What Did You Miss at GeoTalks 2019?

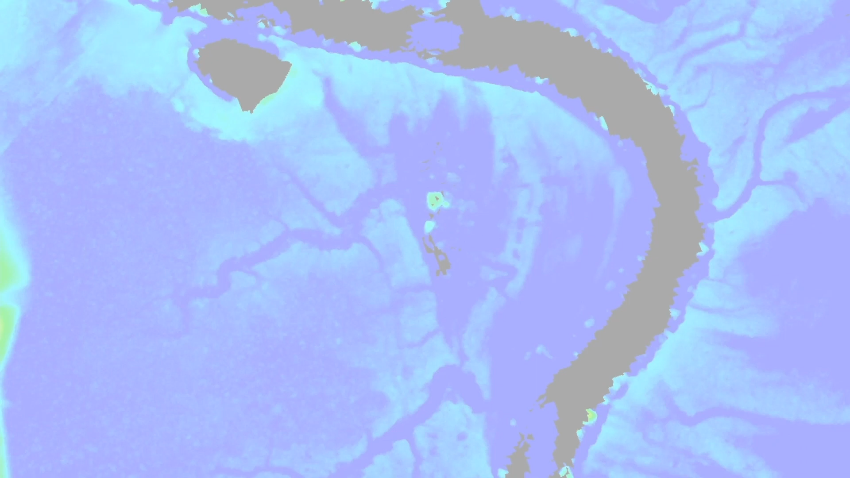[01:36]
We use GlobalMapper and Auto classification to strip away these trees so we can see what lies underneath them.
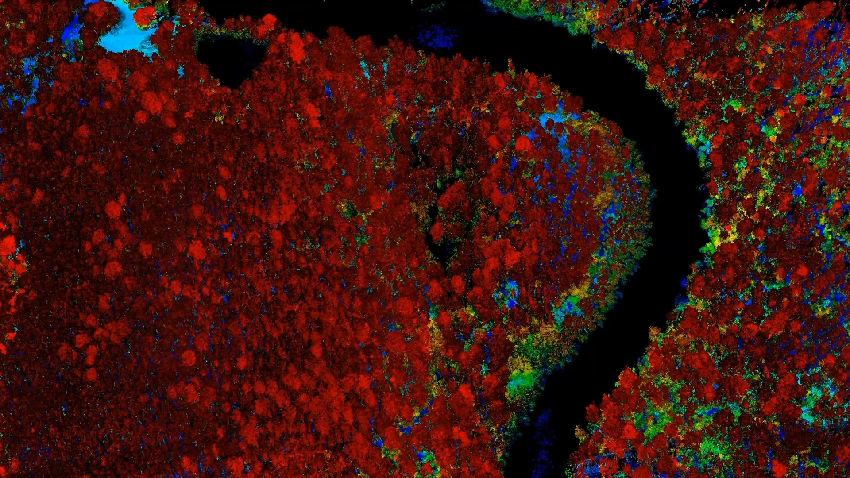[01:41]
Now this is all very swampy type area. Some of the areas that we thought might have been a buried treasure was probably somewhere along here and along over here. But if you look real close, you can actually see this is probably a few hundred years ago.
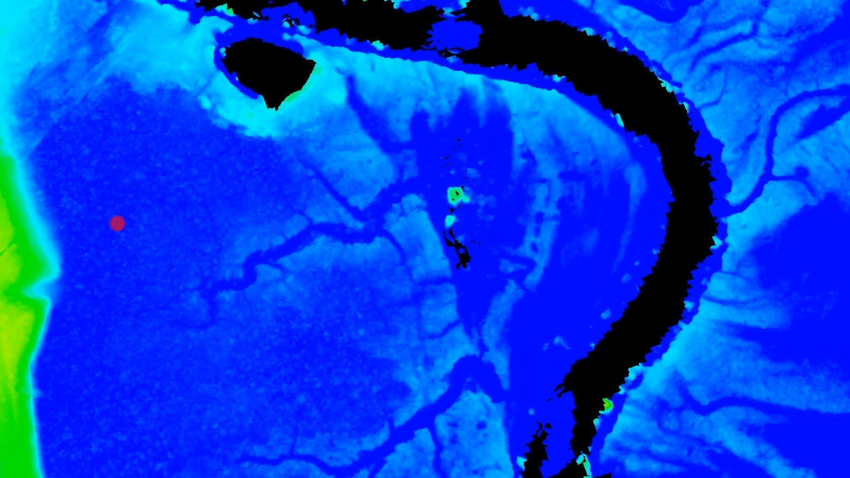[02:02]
This waterway has definitely moved over time. The morphology of the river has changed a lot. So I produced this thing in like an hour and a half and then I had to analyze it looking for any weird man-made things.